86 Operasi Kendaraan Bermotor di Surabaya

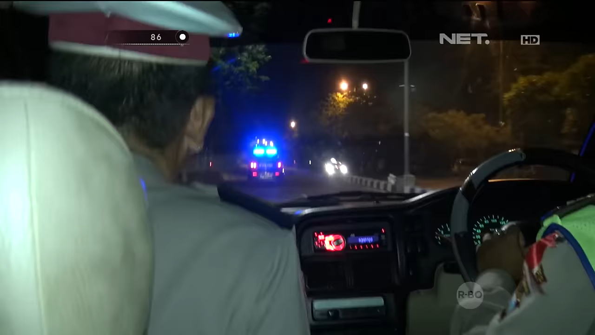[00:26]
belum ada kumpul-kumpul rumah jatuh Kita keliling,
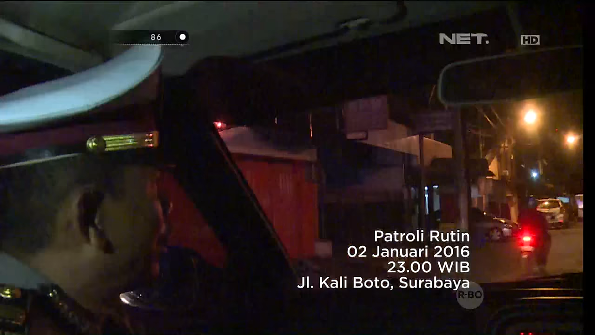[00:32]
apabila ada menjumpai kerumunan atau yang dicurgakan Kita adakan pemeriksaan,
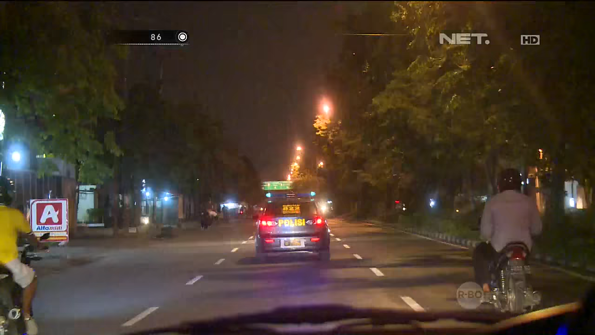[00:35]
baik surat-surat maupun benda-benda yang terlarang Termasuk yang di dalam dok yang kita curgai Kita memasuki jalan Kalibuto,
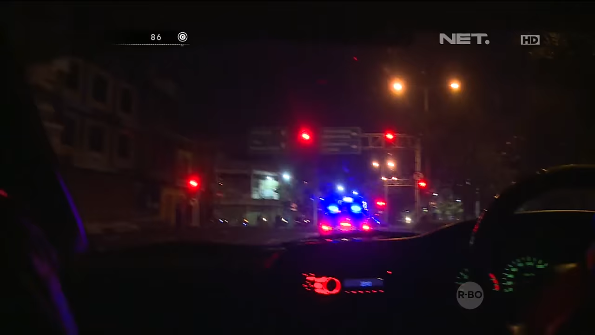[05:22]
Sesampai di persimpangan kereta api Ada seorang pembuda